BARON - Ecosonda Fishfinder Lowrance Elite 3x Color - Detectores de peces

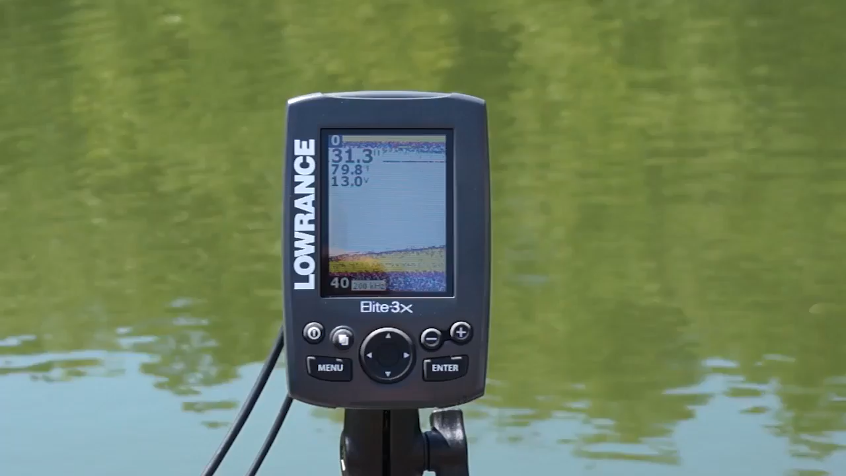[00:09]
You now get a color display and the price points of black and whites, and color display makes it so easy to find fish.
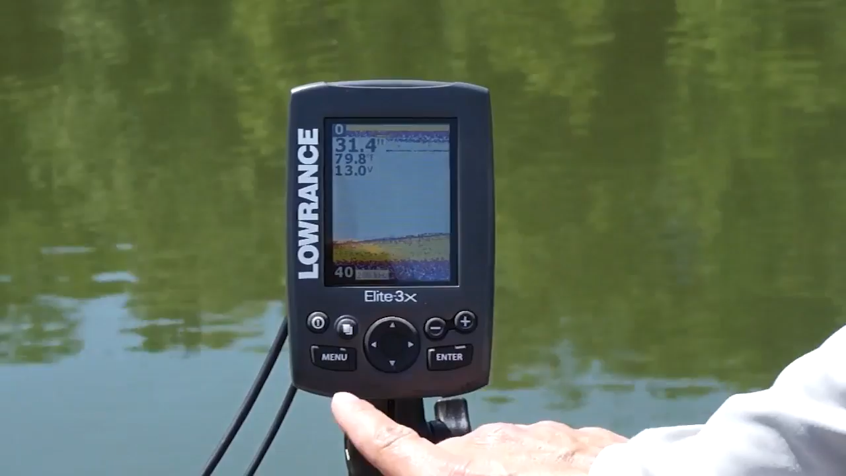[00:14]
Not only is it a color display, it's an LED backlit color display.
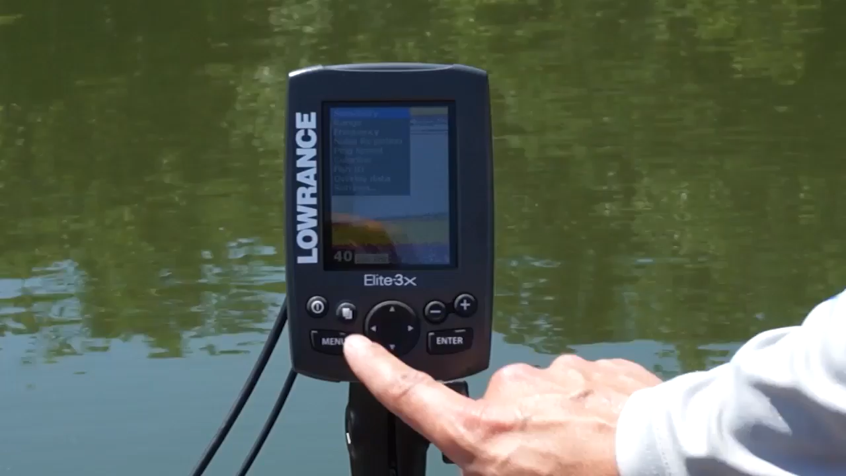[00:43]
Your menu button allows you to access the direct menus and menu clears it. You have a cursor which allows you to select menu items and you have your zoom functionality.
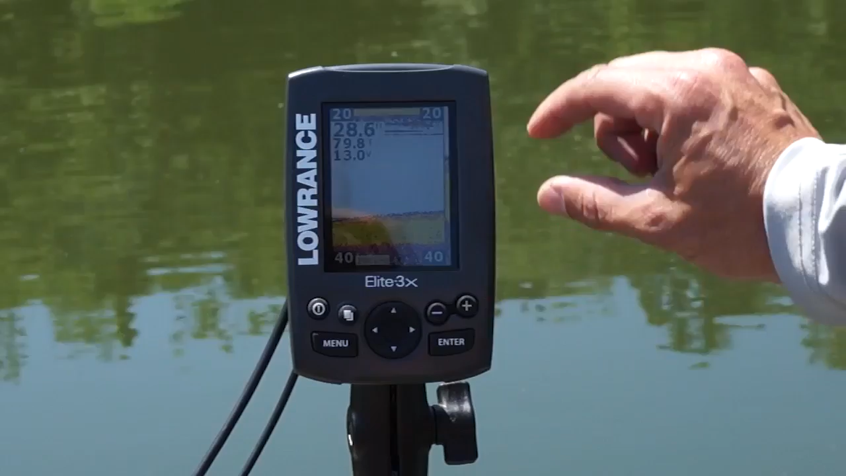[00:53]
So you can zoom in closer to the bottom with just one touch. So, quick and easy direct access makes this unit easy for anybody to understand.
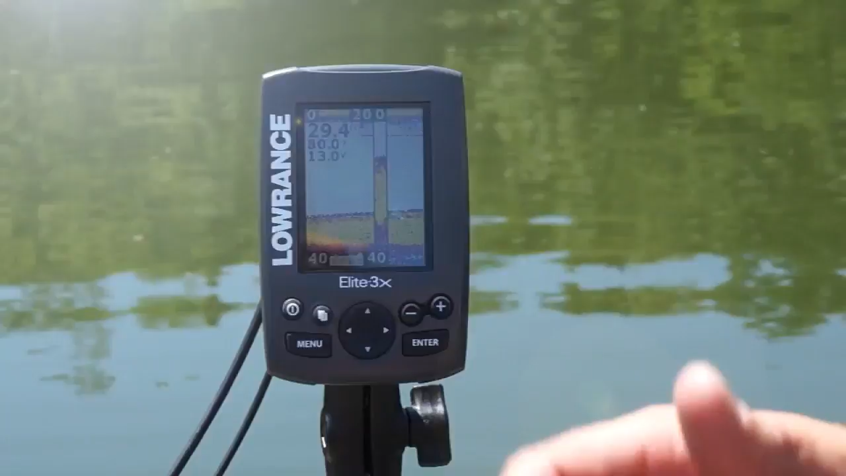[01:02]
Beyond the key feature direct access buttons, you have your menu that you can navigate with the cursor pad.
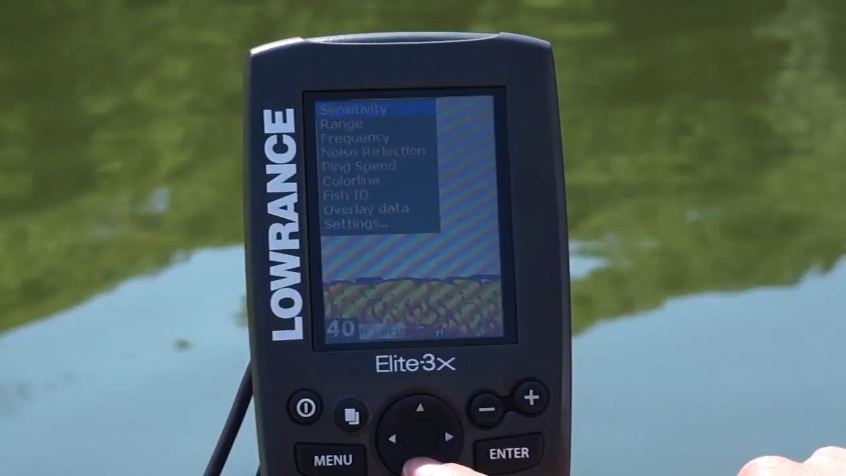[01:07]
You have sensitivity, range, frequency, noise rejection,
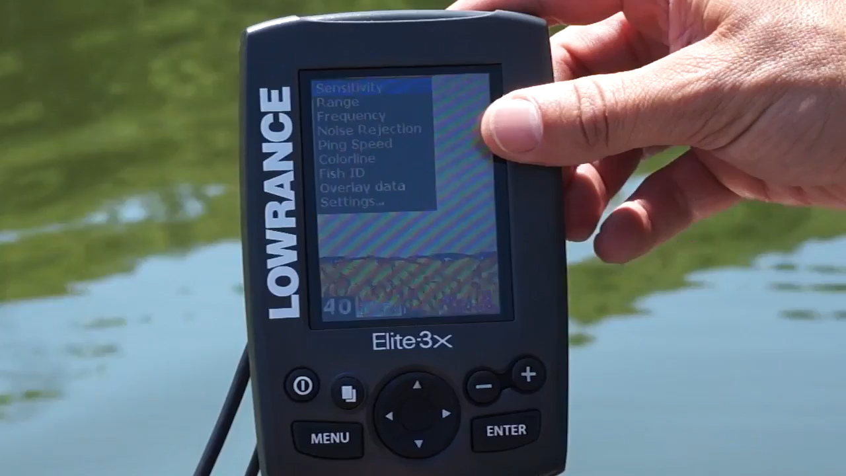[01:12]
ping speed, color line, and fish ID. Fish ID is a setting in the unit that takes fish arches and makes them into fish symbols. A great tool for any beginner angler.